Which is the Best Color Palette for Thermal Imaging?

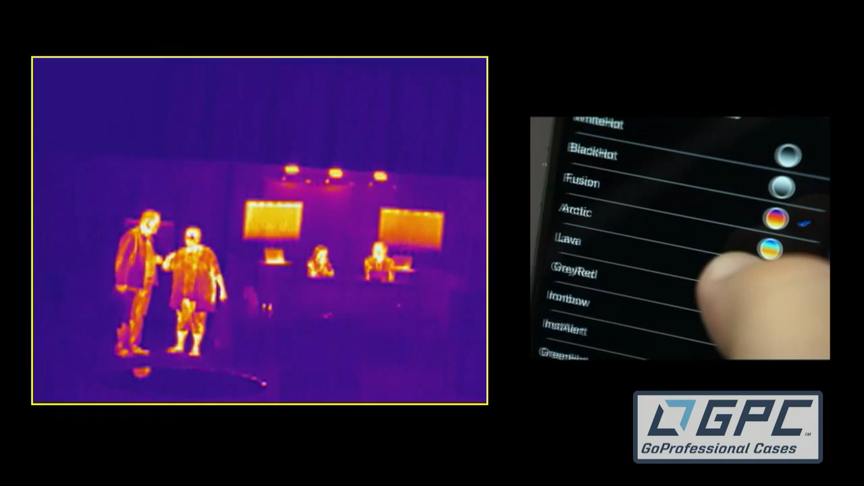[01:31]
Fusion is often used in thermography type applications. So if you're looking at solar panels, for example, you can use Fusion or you could use IronBot.
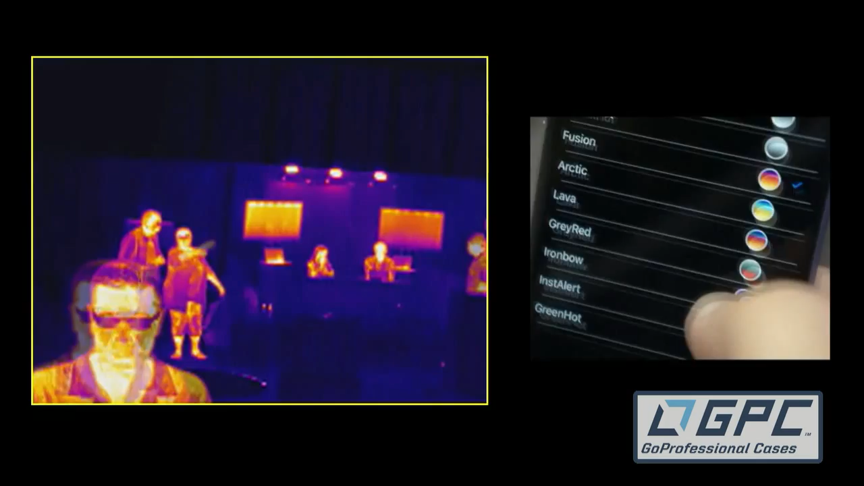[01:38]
Okay, those are very very similar to show the peaks a little bit different.
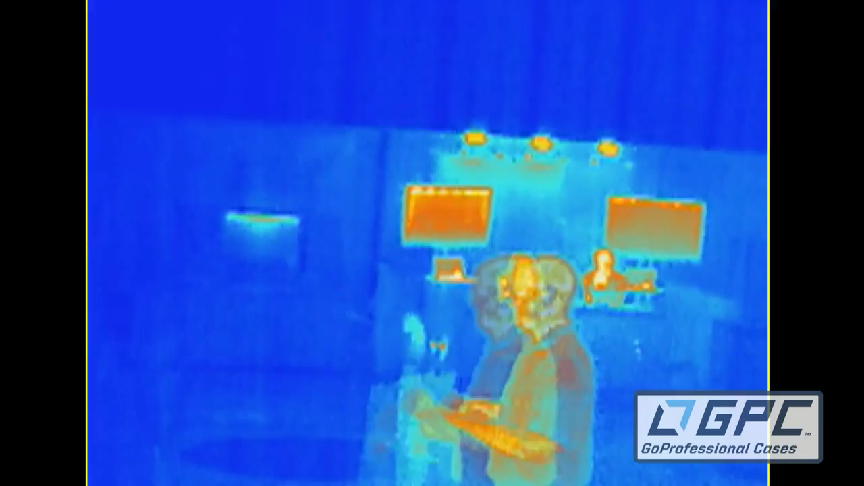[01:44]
The Arctic and lava give you a couple of alternates. They don't necessarily show anything better or worse.
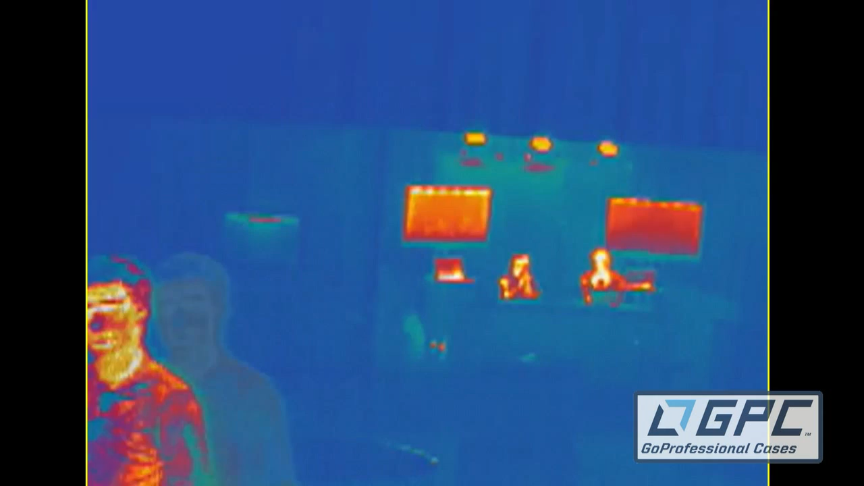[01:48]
Again, it's just an alternate way of accessing the thermal data that's coming into the camera. So try one.